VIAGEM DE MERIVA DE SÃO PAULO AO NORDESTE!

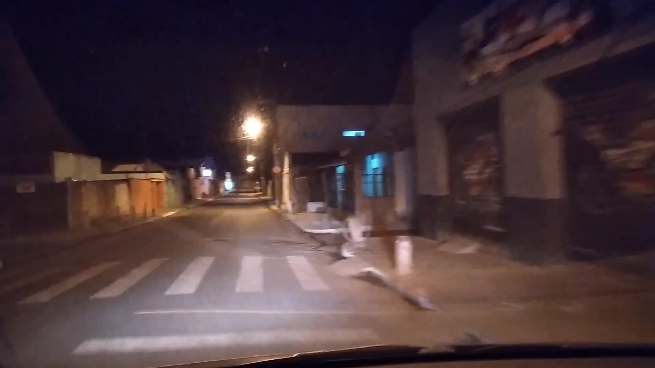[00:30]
Aqui dentro da cidade tem uns buracos violentos Uns cratérios aqui violentos
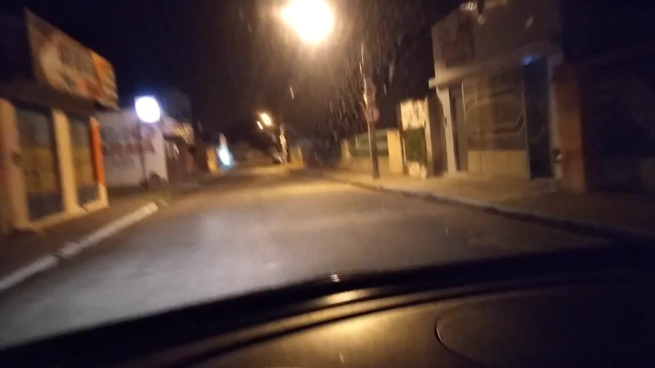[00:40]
Sinalização não tem
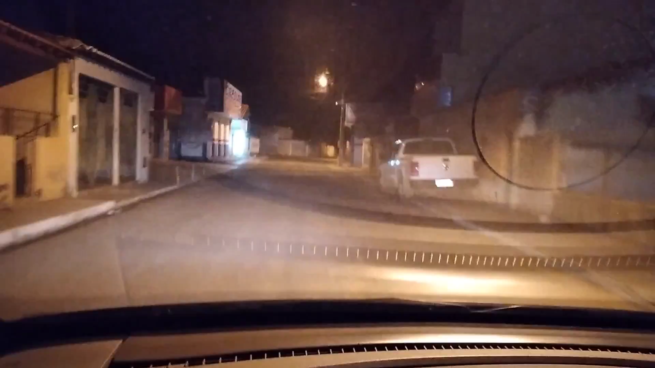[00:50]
Os buracos Provo aqui meus irmãos Dentro de Canto do Buriti Olha pra frente aí pessoal Essa estrada Ela sai de Canto do Buriti